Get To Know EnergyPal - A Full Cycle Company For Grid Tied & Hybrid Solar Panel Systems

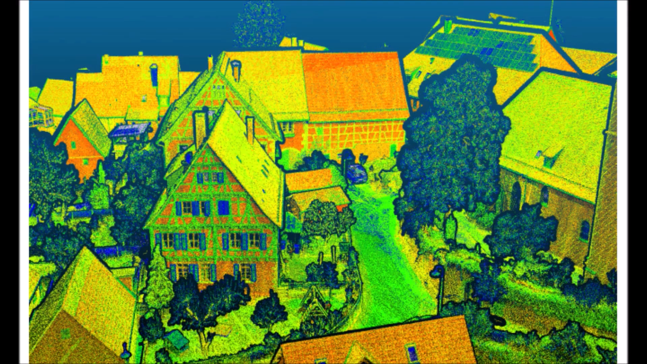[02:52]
the site information is actually precisely measured by lidar technology and other methods so that the design team knows exactly what they're working with energy pal